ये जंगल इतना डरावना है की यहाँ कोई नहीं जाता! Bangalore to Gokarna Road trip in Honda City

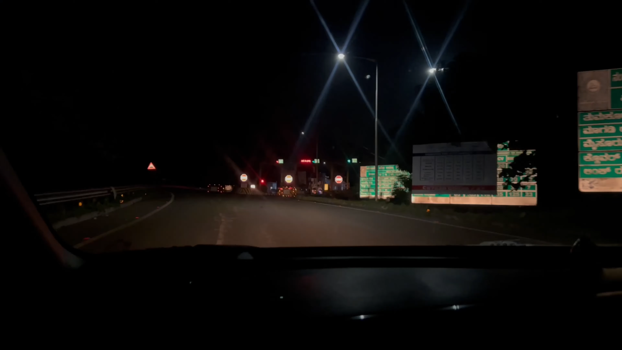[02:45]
घर से निकलते ही ना पहला टोल प्लाजा आ जाता है, और बहुत बड़ा लेता है यार, यहाँ पे लंबा काटता है 100-130 रुपए काटता है यहाँ पे 20-25 किलोमीटर के।
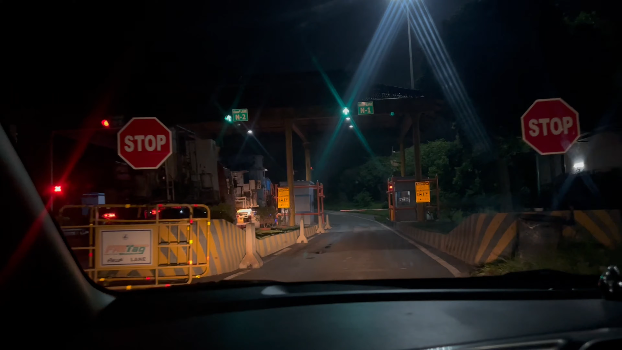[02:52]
चलो काट लो भाई आप भी।
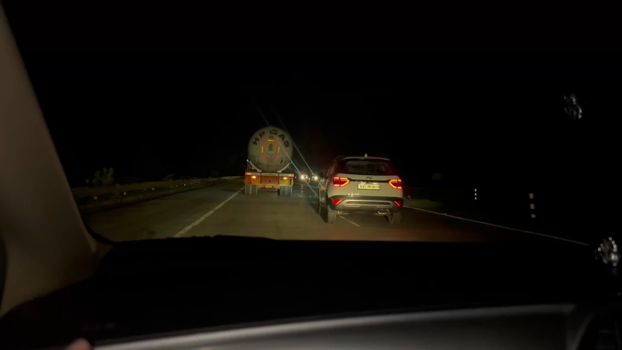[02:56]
अपना डेस्टिनेशन ऑलमोस्ट 500 किलोमीटर है और गूगल माता लगभग 9-10 घंटे के आसपास दिखा रही है,
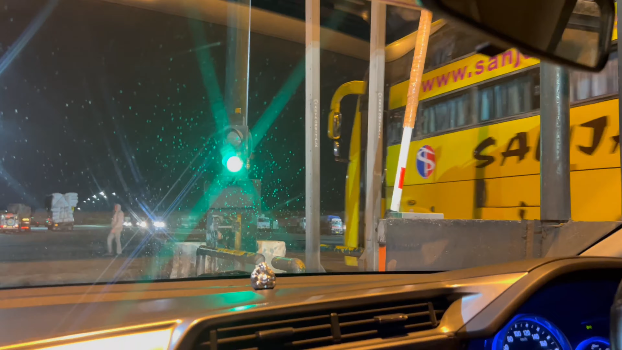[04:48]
ग्रीन आई तो भैया बोले रोको रोको, हो गया अभी, रुकना है तो रुक जाते हैं, हमको क्या है।
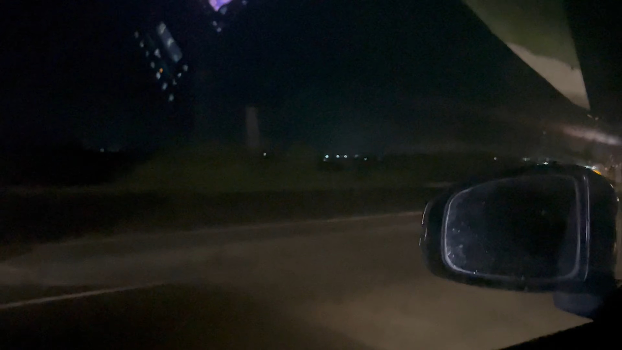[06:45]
हैं भैया, आ गए धूम लेके वापस। देखो जा रहे हैं यार, अब आपको क्वालिटी कैसा दिख रहा है लेकिन देखो भैया को जा रहे हैं,
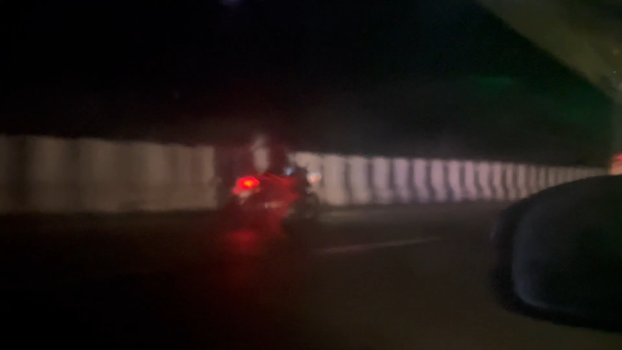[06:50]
देखो भैया रुक नहीं रहे भाई, देखो अभी 100 चल रहे हम भी लेकिन भैया 120 चल रहे हैं।
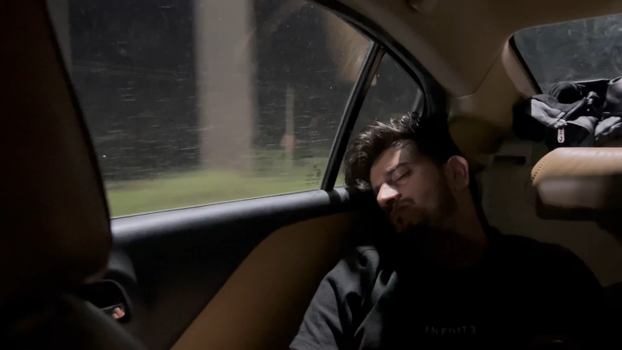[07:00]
गजब की नींद है रहे। ओम प्रकाश जी तो सब कुछ बेच के सो गए। हमें तो अभी थोड़ा रोक देना चाहिए, सवेर का सूरज देखना चाहिए।
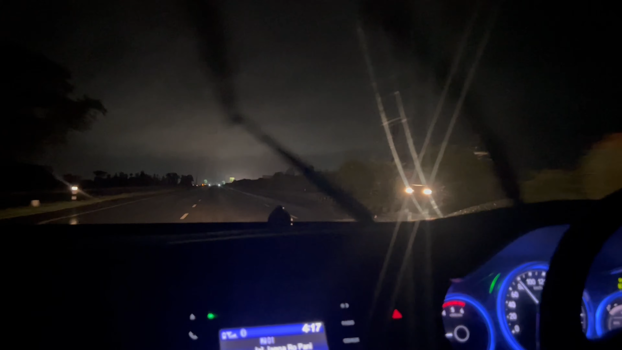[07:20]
अच्छा सूरज भी नहीं है अभी, किधर है सूरज? बाबा तो आएगा अभी, 2 घंटे में आएगा ना, 4 बजे है। हम लोग भी ऑडा सिटी में एडास चालू कर दिया है, चल रहे हैं।
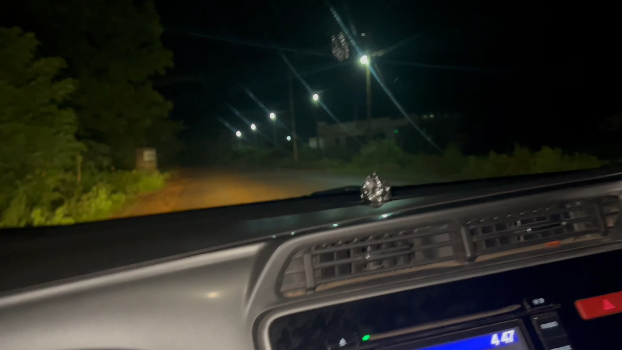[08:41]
स्कॉर्पियो भी रेस्ट में है, वो हाइट वाला गाड़ी लेके आना था, हम साला लंबा वाला लेके आ गए। देखते हैं भाई, अब पता चलेगा थोड़ी दूर जाएंगे तो। हाँ रोड यही है, ये कन्फर्म है। अब गाड़ी नहीं आ रहा है कोई सामने से, एक भी गाड़ी नहीं है,